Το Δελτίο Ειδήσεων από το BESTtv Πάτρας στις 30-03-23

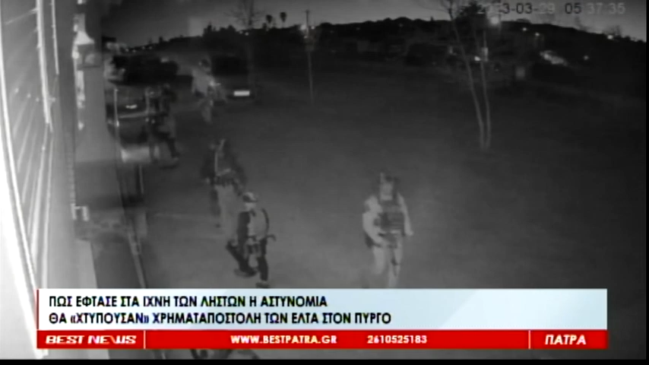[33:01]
στο σπίτι το οποίο νίκιαζαν οι κακοποιεί όπως βλέπετε στο οπτικό υλικό που εξασφαλίσαμε Η ώρα είναι 5 και μισή τα ξημερώματα
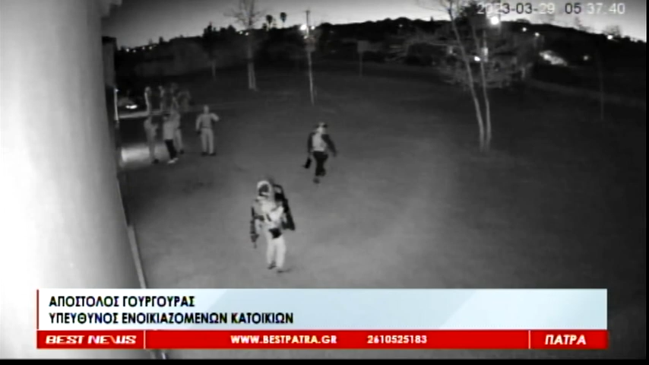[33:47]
κάποια άτομα τα οποία διέμεναν εδώ χωρίς να γνωρίζουμε ποιοι ήταν και την ταυτότητά